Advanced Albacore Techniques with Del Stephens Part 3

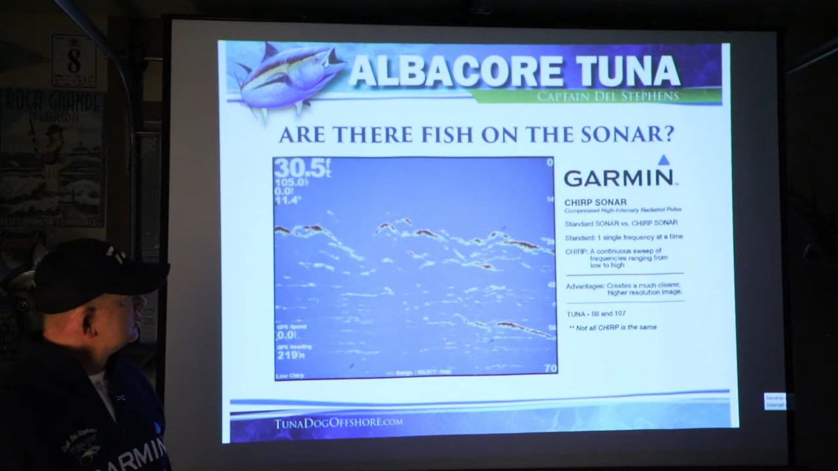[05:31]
On screen: depth 30.5 ft
So when you're fishing shallow like this, you're better off being on a high frequency. Standard sonar versus chirp sonar, basically a short version of that is high definition television versus low definition. A lot more signal going through the water at one time, comes back, gets compressed into one picture, provides a much greater picture.
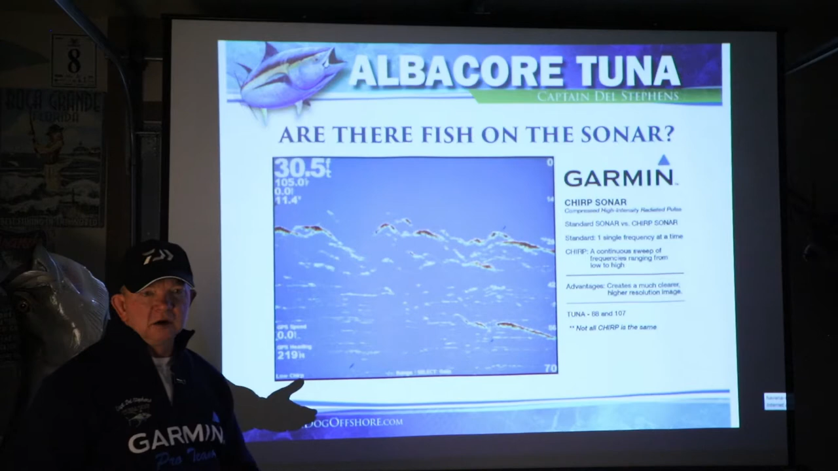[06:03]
So you have low chirp, medium chirp, and high chirp, ranging anywhere from about 40 kilohertz up to about 240 to 260 kilohertz. This is Panoptics, Garmin Panoptics. And I do have this on my boat for tuna,
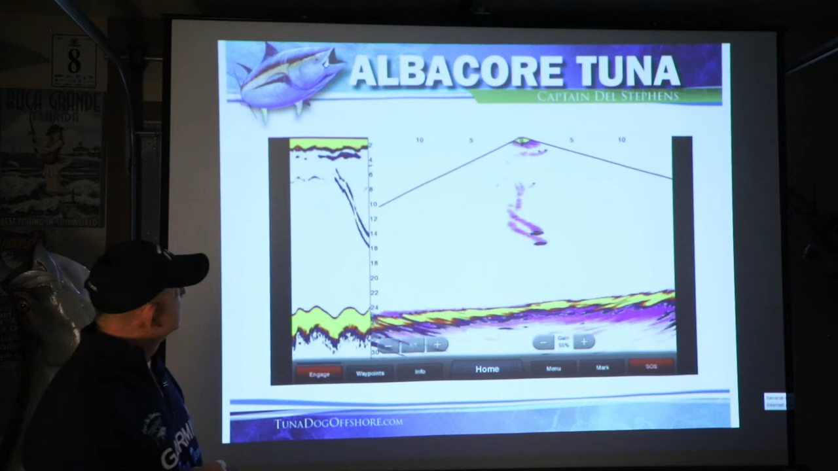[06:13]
and this is actually a diagram. The boat's sitting here, and my transducer's looking out 15 feet, and this is a jig coming down. There it is, coming down. A fish comes in and takes it, and it is that live.
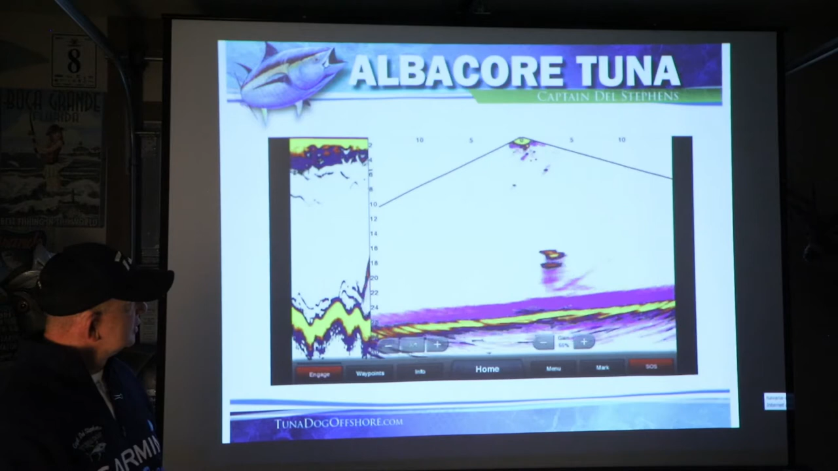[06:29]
You can actually see, when I drop a jig down, you can see the jig go down, and you can see the tuna react to it. So on days when I need to find tuna, and I know that I can't troll for them because the water temperature's warm,
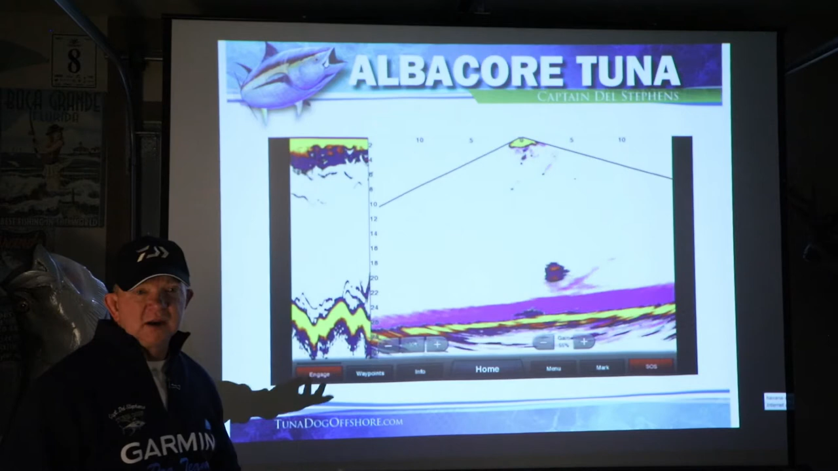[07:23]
And this is what enables me to find tuna.
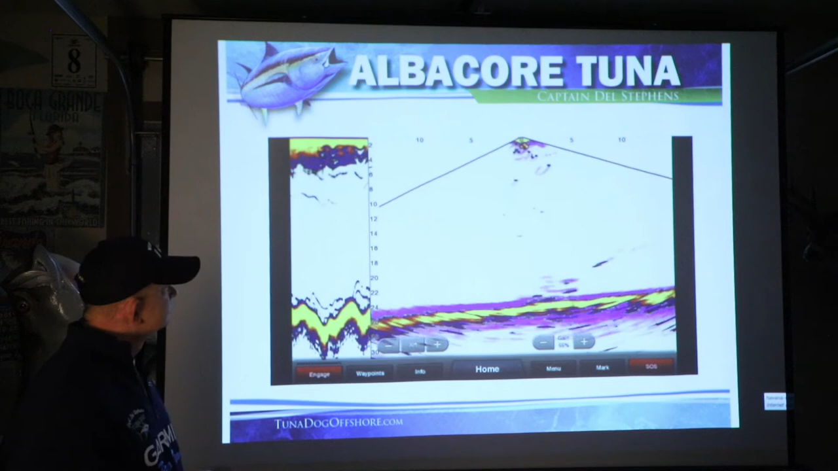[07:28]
A little bit different picture of it. This is actually two different screens here. This screen, you can see it looking down. This screen, you can see it looking forward. There's the boat, looking back a little bit. Here's a fish coming along here. You can see the jig come down. He jigs it a couple of times. That fish is turning on it right now. Jigs it again, and that fish is going to take it right about now. That's how live Panoptics is, okay? So the boat's sitting here.
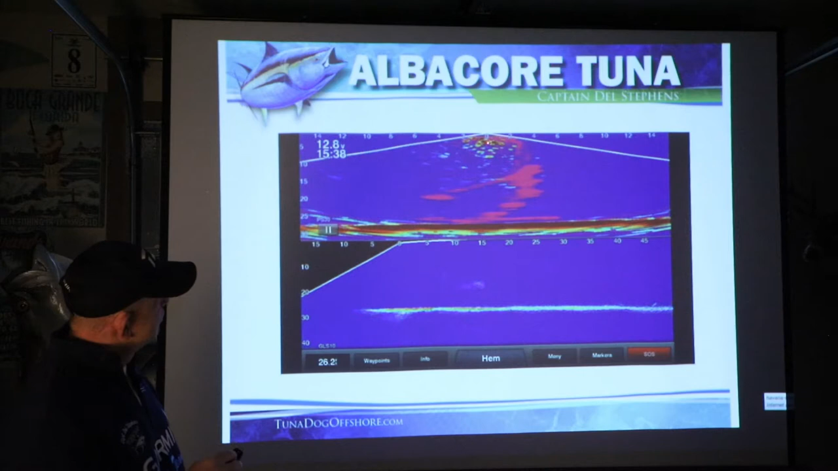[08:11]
It's looking forward or looking in a direction, however way you have that transducer pointed, out 50 feet, and it's looking down about 40 feet, okay? Different perspective up here. This is looking straight down. This is looking forward. So two different screens on this screen.